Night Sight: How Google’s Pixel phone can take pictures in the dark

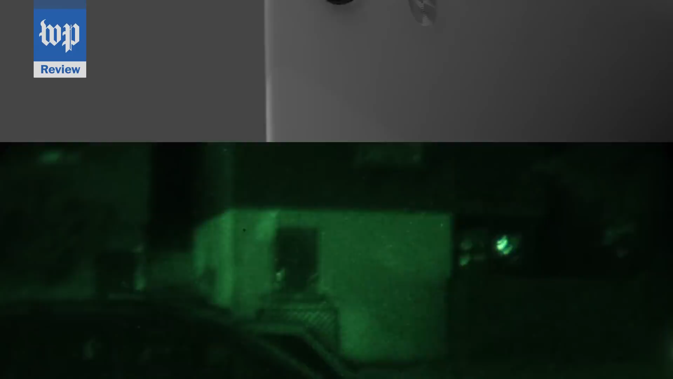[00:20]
Google has invented a way to see in the dark better than your natural eye, without the creepy green night vision effect, using little more than a phone and some software.
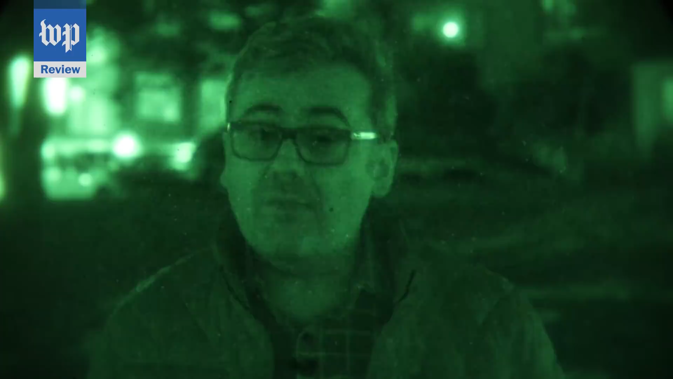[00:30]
Let's switch off the night vision. Here's this scene shot with an iPhone XS.
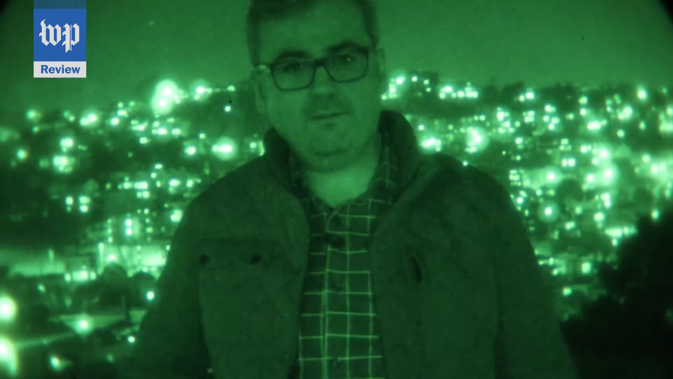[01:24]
They also turn all the light green so you can identify it.